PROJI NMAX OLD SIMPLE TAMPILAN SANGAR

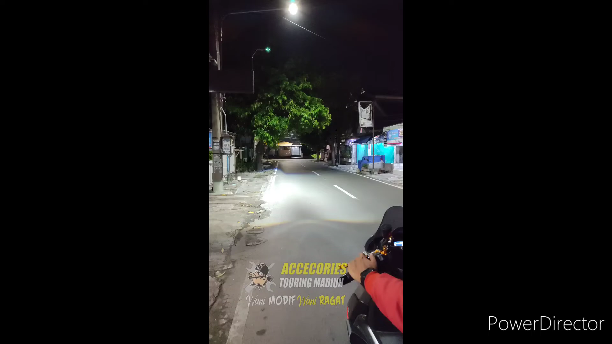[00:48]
inri seperti ini bro ini lampu pendek lalu lampu dim dan untuk kalian yang mau
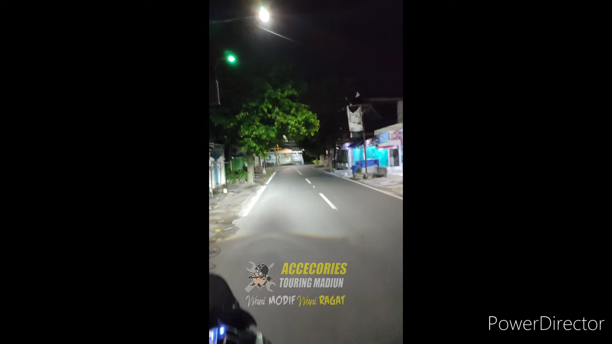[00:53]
bikin lampunya jadi seperti ini bisa langsung hubungi admin ATM Adiun penampakan nya bro ya Oke udah finish tinggal balik kanan selamat menikmati